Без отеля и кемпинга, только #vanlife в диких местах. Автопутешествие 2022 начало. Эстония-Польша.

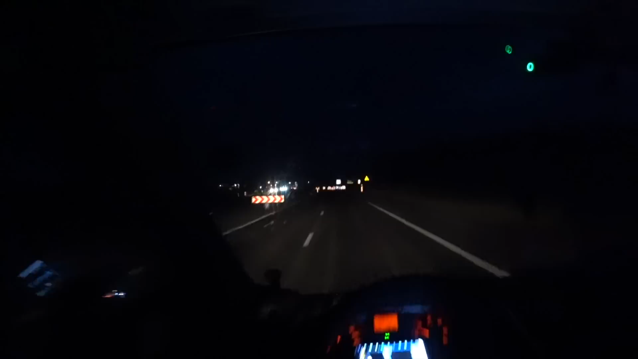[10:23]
Польшу в потюнках ничего не разберешь как у них все перегородили надо еще стекло помыть блин о какие тут канавы блин
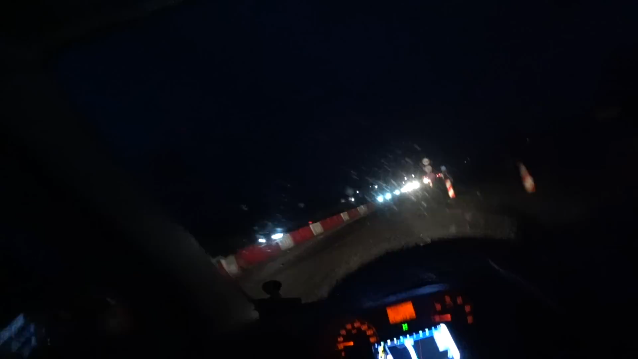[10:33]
граница панская панская панская да так что вот такая вот здесь граница польская как в прошлом году все сломали так и ничего походу и не построили начали строить а смотри проверяют вон стоят на поле
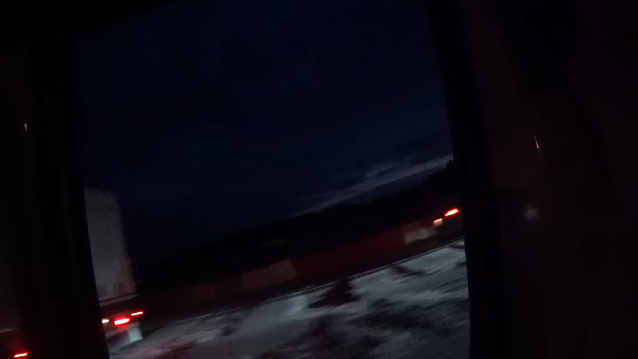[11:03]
там уже самой нету да а их и не видно если бы они сейчас не открыли да они стоят между этих пор
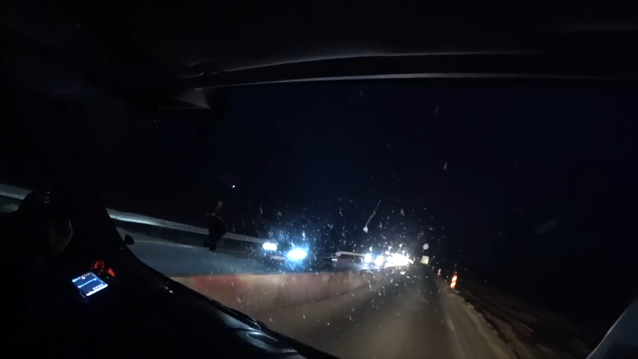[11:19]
проехали что добро пожаловать в Польшу в Прибалтику мы здесь проехали welcome теперь можно ехать будет быстро а то это с Прибалтиком блин со своими дорогами ужасными мы будем надеяться
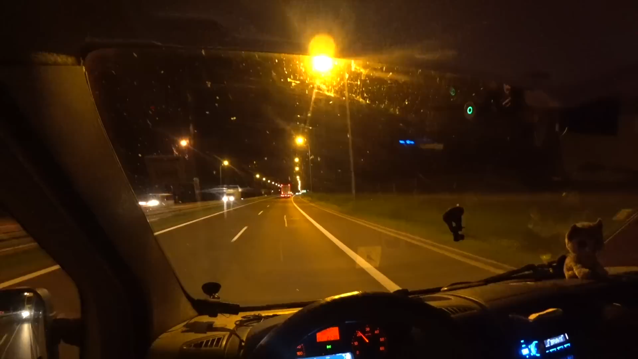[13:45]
Сейчас час ночи, мы приехали в Белосток, встали около Ашана, но Ашан там за поворотом, но это одно здание. А вот он, вывеска даже здесь тоже есть.